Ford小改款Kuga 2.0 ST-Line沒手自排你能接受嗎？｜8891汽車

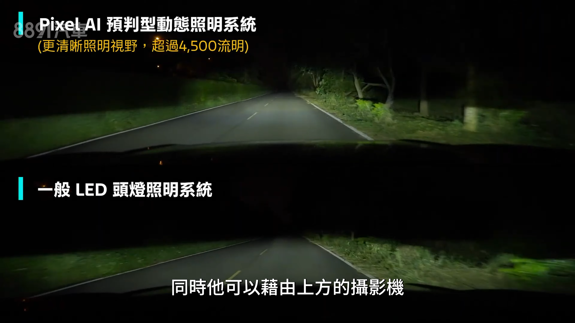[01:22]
蓋下移到水箱護照的中間各位可以看到這邊有鏡頭代表這台車是有360環境輔助系統的那外觀最大的改變之一就是換上這個原廠稱為Pixel AI的動態型預判照明系統它可以透過原廠導航圖資率先預判偵測前面90公尺的距離有沒有彎道啊有沒有一些不同的路線變化可以率先把光速投射到彎中同時它可以藉由上方的攝影機偵測前方最遠800公尺的距離提前做一個光速的遮蔽簡單來說呢就是這支星頭